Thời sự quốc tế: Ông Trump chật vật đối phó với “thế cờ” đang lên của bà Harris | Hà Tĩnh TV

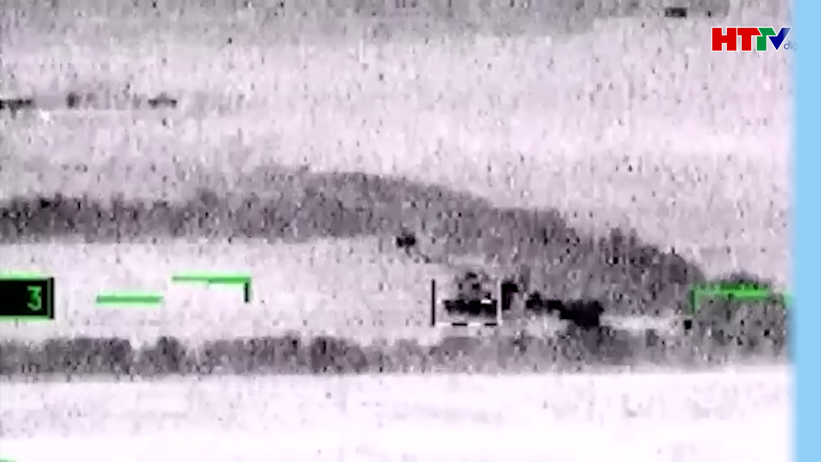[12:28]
Một xe bọc thép của Ukraine đã cố gắng đâm vào trạm kiểm soát biên giới của Nga một mình trước khi bị hỏa lực dữ dội bắn trả.
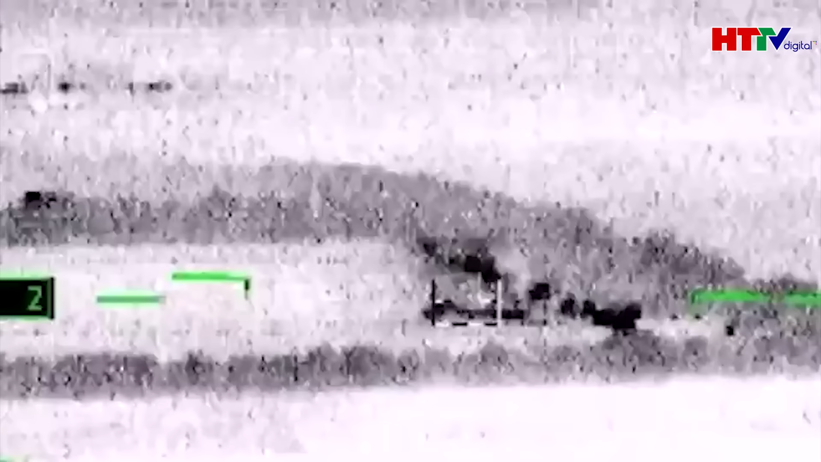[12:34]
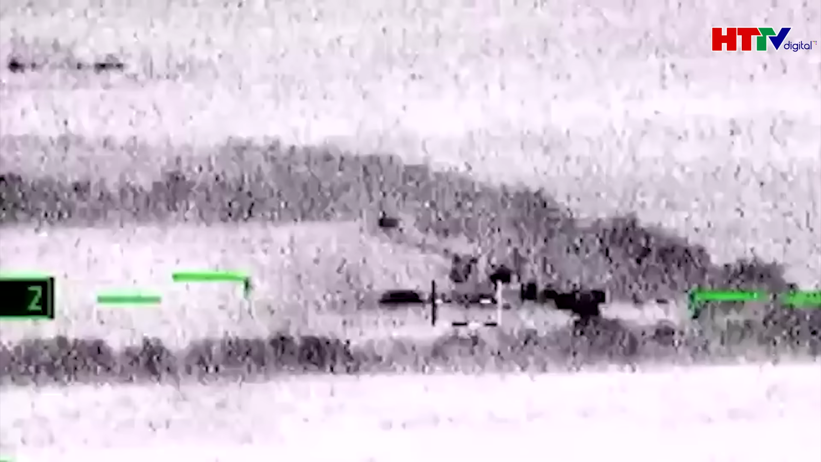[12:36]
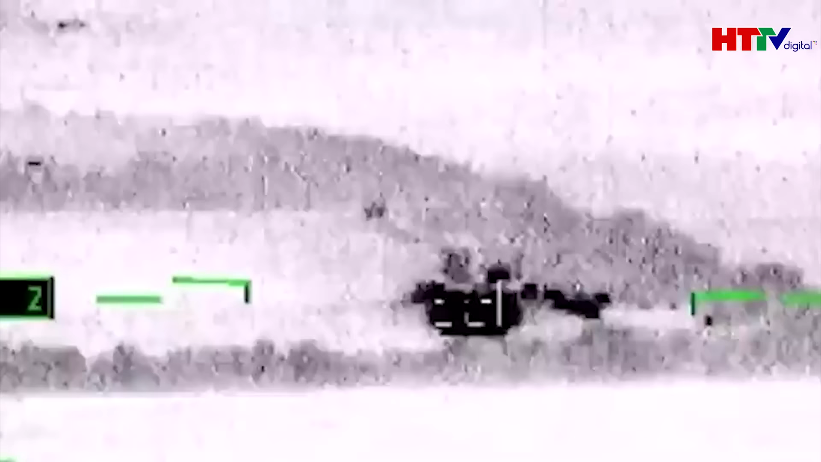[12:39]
Đoạn video dường như cho thấy xe Kozak 2 đã lao với tốc
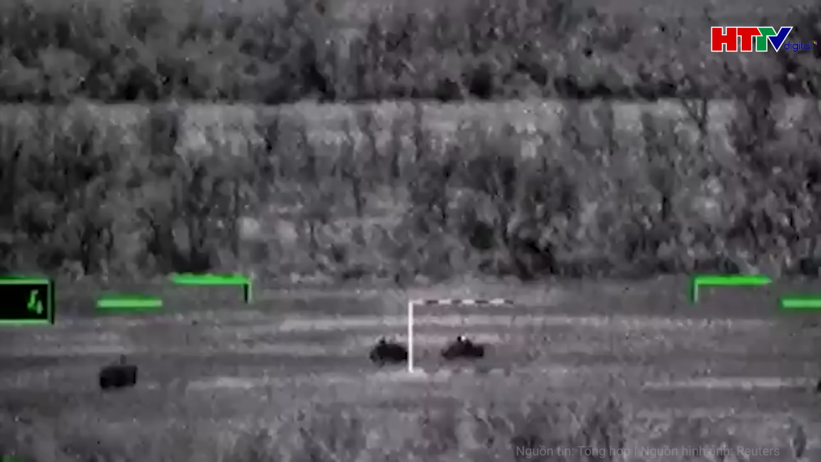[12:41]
độ tối đa về phía trạm kiểm soát Kolotilovka
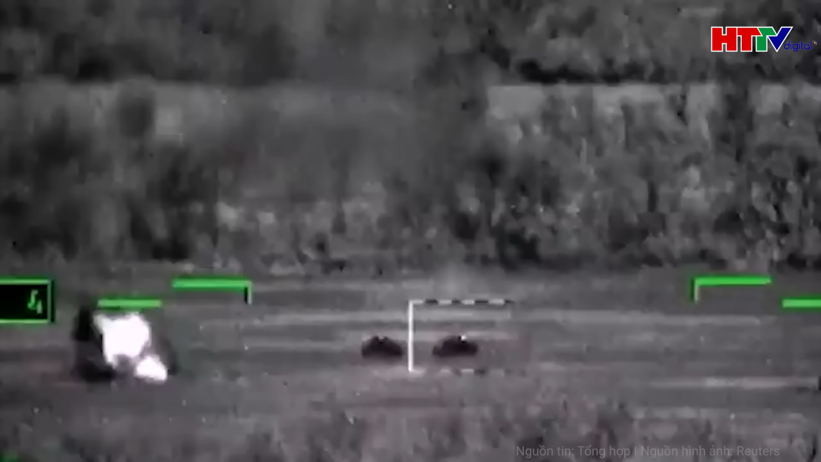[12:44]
nơi ngăn cách Ukraine với vùng Bengrot của Nga. Các blogger quân sự Nga gọi đây là nhiệm vụ tự sát sau khi chiếc xe chiến đấu được đánh dấu rõ ràng bằng hình tam giác màu
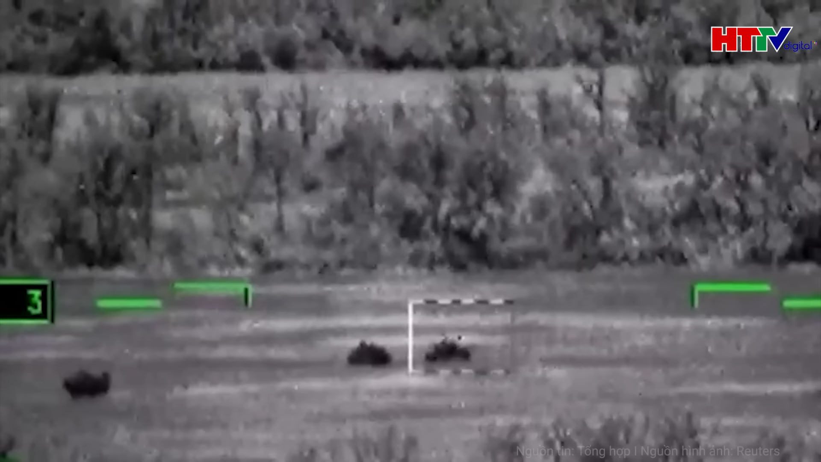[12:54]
trắng của Ukraine biểu tượng cho cuộc tấn công của Ukraine nhanh chóng bị mắc kẹt bởi dao trắng trên đường.
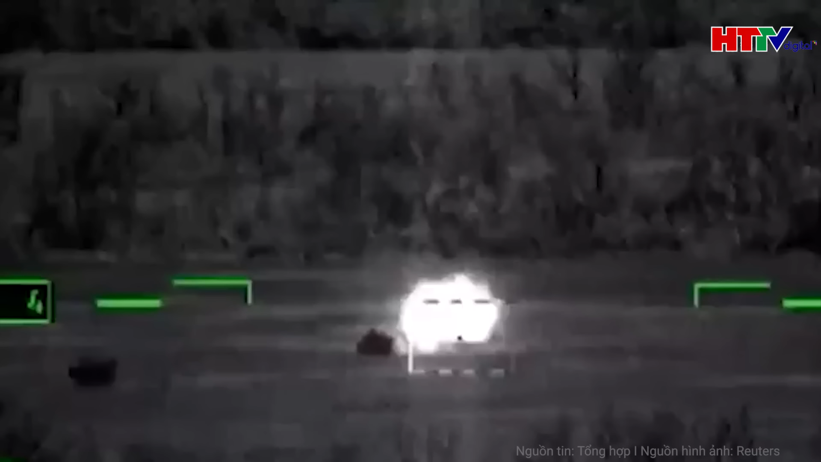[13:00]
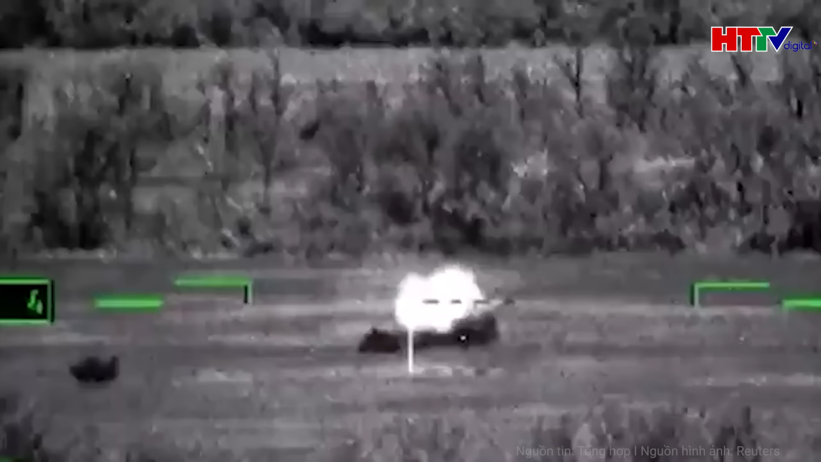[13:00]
Đoạn phim cũng cho thấy chiếc xe bị rơi gần trung tâm chạm kiểm soát và bị bắn.